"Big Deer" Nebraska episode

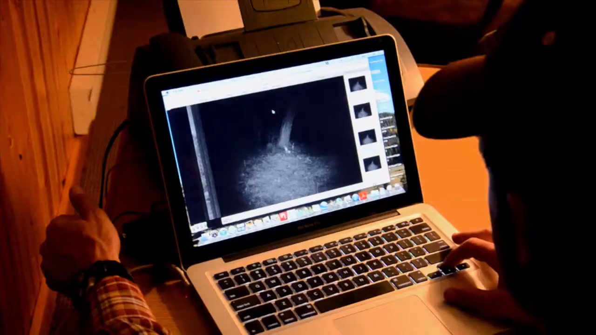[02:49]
I love all the raccoon activity.
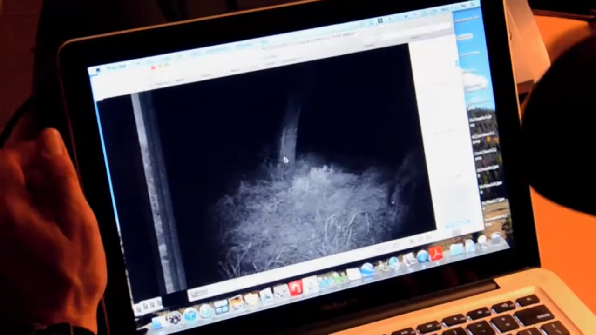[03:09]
Got this little doe that just hangs around forever.
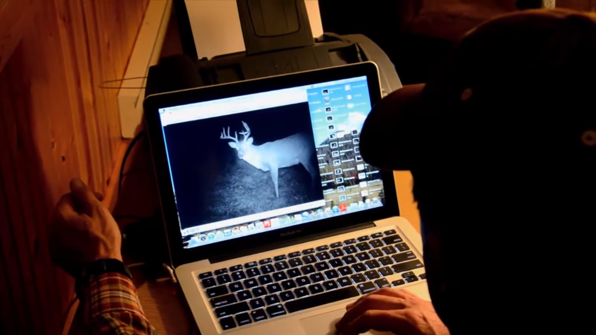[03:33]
But, we've got some good quality bucks here, and I can't wait to get started tomorrow.